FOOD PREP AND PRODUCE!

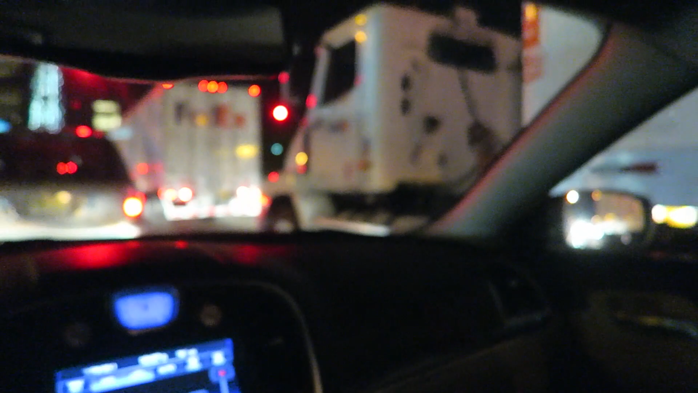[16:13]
And people are saying there's an accident in the Lincoln, and then that there's some kind of night construction going on.
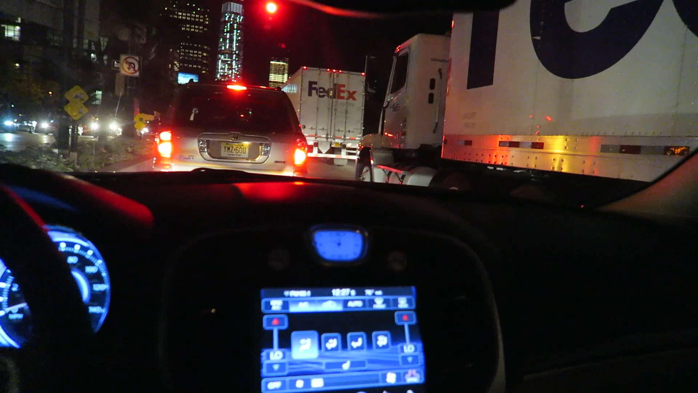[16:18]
So they closed it. That sounds real logical.
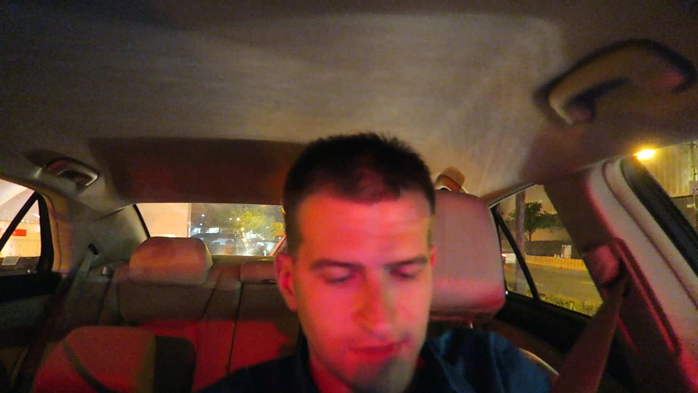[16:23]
I don't know. I mean, I guess it's better than closing it during the day. I have no idea what's going on. Like, the world's ending or something. I really don't know what's going on. This is the worst traffic that I've...
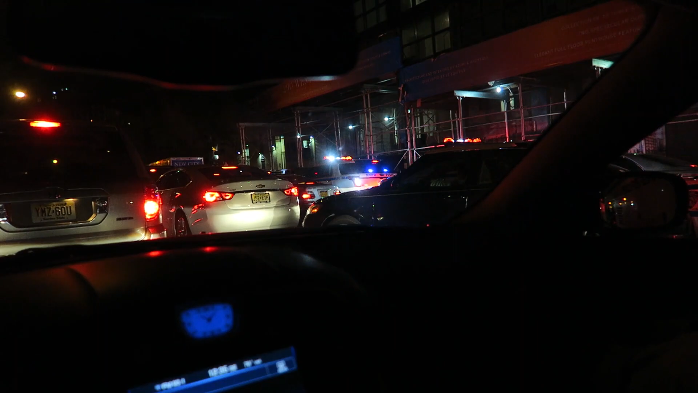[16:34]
This is the second worst traffic I've ever been stuck in. It's terrible. And probably the worst ever leaving the city. I mean, it's literally been over two hours. We left at 10:11. It was like, we left for dinner. And now it's 12:35. And I don't know what's going on. There's like 1,000 police officers. You close one tunnel, you should have traffic cops or something. I don't know. It seems like it's very poorly planned.